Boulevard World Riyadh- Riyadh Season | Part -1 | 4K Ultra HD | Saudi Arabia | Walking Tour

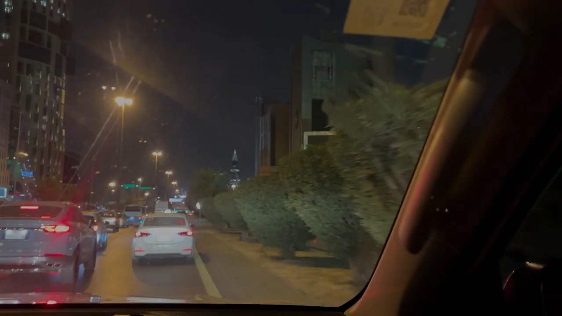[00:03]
नमस्कार सभी को आज का एक नया ब्लोग में सभी को स्वागत है अभी हम लोग पहुंच चुके हैं रियाद का सीटी में और आज हम लोग चल रहे हैं बलीवाड पार्क तो वहां पर मतलब से एरोप का जैसे
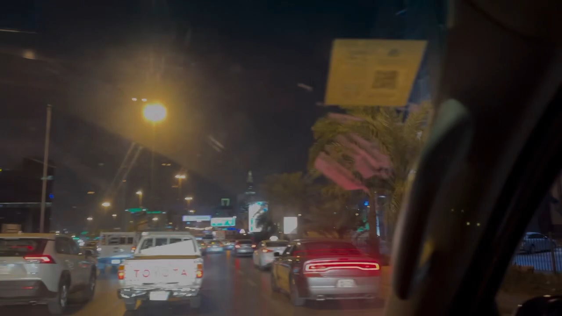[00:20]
नजारा मिलेगा बहुत अच्छा जगा है तो हम आपको गुमाते हैं अभी रमजान का भी महिना चल रहा है अभी इबतार खतम करके फिर अभी चल रहे हम लोग बलीवाड का पार्क में देखिए बहुत
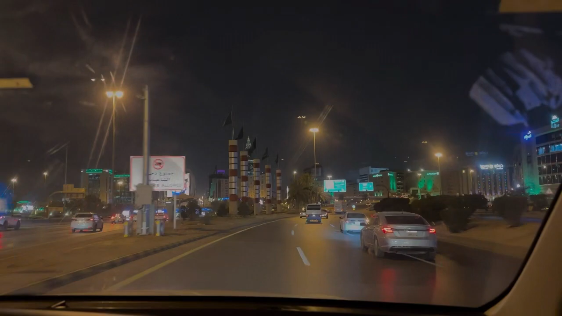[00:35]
सरफ बढ़ियां भी हो मिल रहा है यहां पर देखिए यह रोली है तो हम सीधे जा सकते भी नहीं जाएं कितना
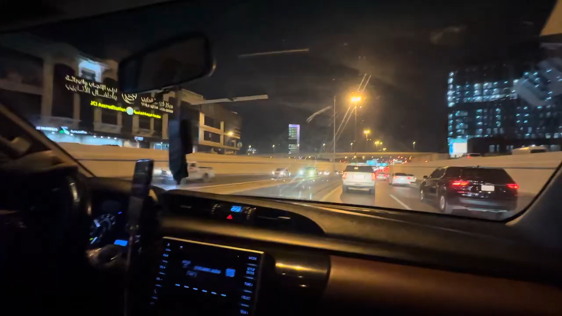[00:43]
ट्राफिक है आज आज �
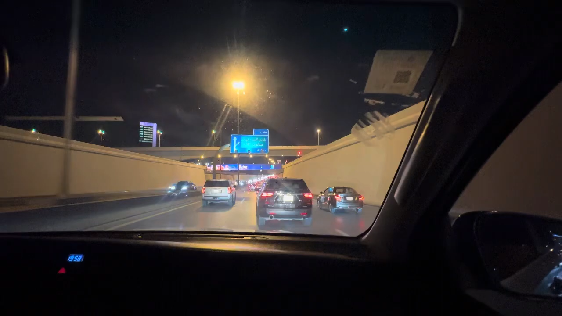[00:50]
सब लोग आदमी जो है रोजा खोल के इबतारी करके सब लोग निकलते हैं बाहर में तो ऐसे आज तो फ्राइडे देख सेते हैं कितना ट्राफिक है बहुत ज़्यागा ट्राफिक है यह उसके पहले नहीं होती है अच्छा अफ्तारी से पहले जो है रमजान में ट्रेटेक �
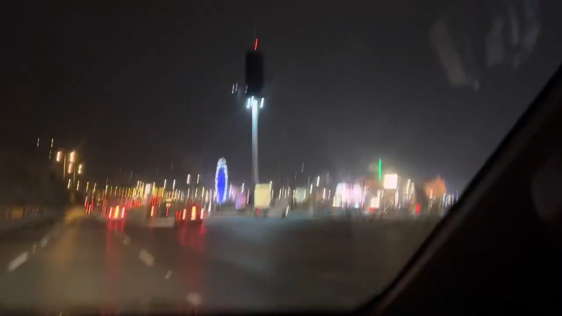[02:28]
now we have almost reached boulevard
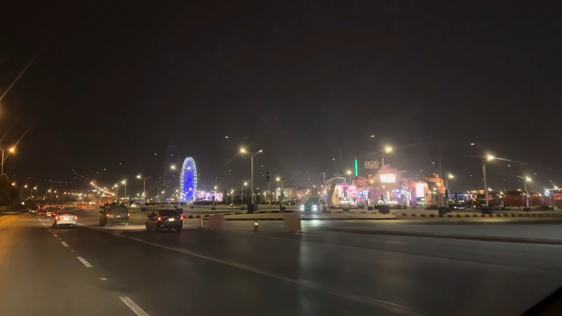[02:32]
and we will be entering to boulevard in a while you can see the boulevard